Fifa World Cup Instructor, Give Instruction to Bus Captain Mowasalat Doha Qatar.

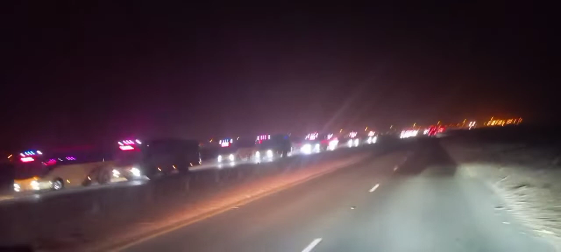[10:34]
Ito na kami sa highway na naman. Yan yung mga ilaw na nasalubong natin.